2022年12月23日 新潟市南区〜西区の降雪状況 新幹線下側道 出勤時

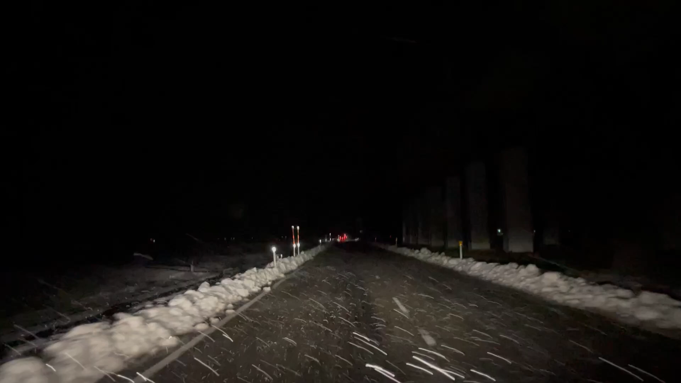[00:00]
おはようございます。2022年12月23日ですね。金曜日、世間では、というかニュースではね、日本海側大雪ということで、今は新潟市南区から新潟市西区の方に向かって走っています。右側にね、うっすら見えているのが上越新幹線のね、ガードです。
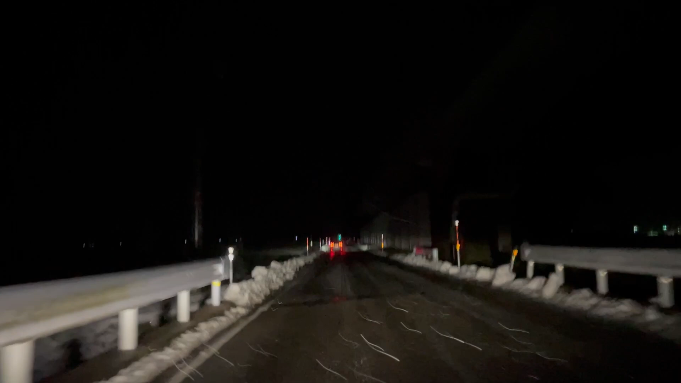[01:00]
まあ全然道路は異常なく、今のところ走れるけど、まあでも、今日はね、日中とにかくかなり降るという話になっているのでね。まあ、これが朝の状況でございます。夜帰る時もね、まあ多分8時過ぎぐらいになると思うんですけど、夜帰る時もどんな感じになっているか、まあ変わらなかったら撮らないかもしれないですけど、まあ著しく変わっていればまた夜の部も、
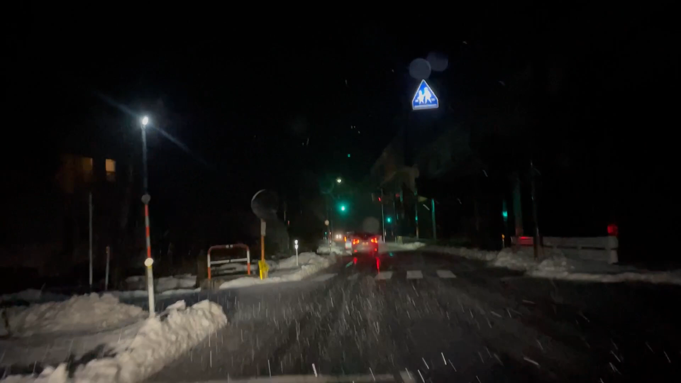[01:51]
南区のね、まあうちの近辺は、まだ道路白くなってなかったんですけど、だんだん道路が白くなってきたんで、まあ向こうに、
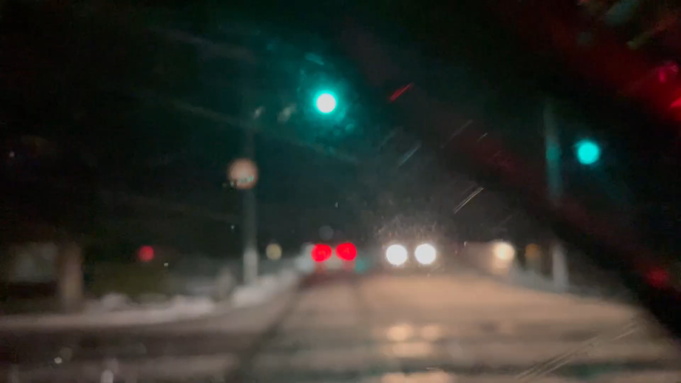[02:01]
向かうほど、やっぱり、早くから降ってたのかなっていう感じでございますね。この辺も白いもんで、まあ横殴りの雪ですね。現在こんな状況でございます。うわー、でも寒そうだし、ひどいねー。本当にこんな日には、ほんと仕事にも行きたくないというか、